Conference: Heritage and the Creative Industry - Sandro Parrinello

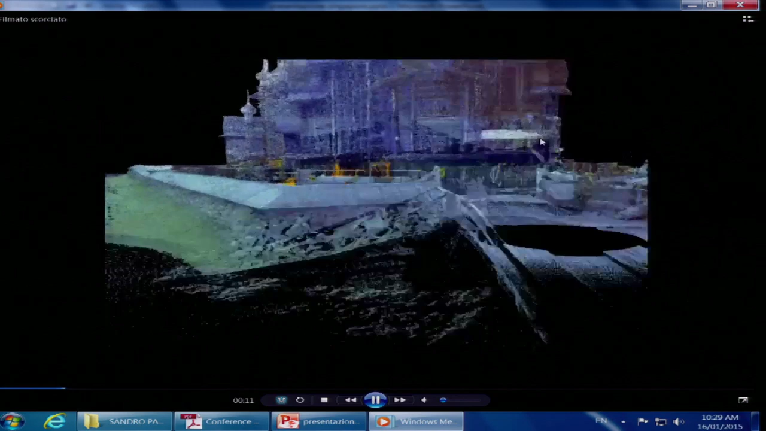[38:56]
So, that's the, the 3D point cloud.
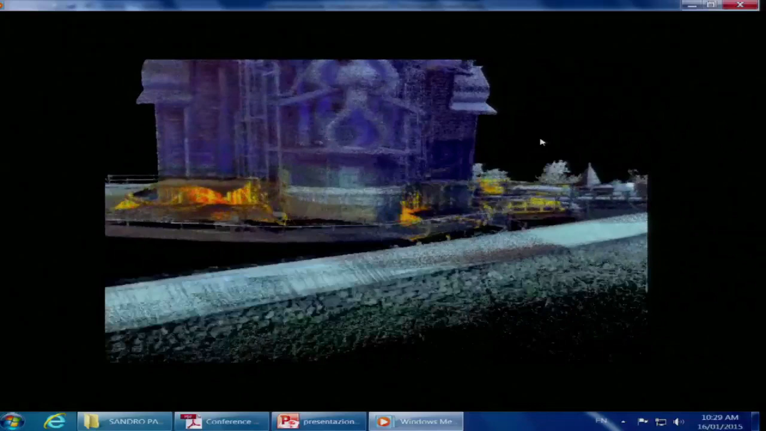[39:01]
So, all the points acquired by this, uh, topographic, uh, survey.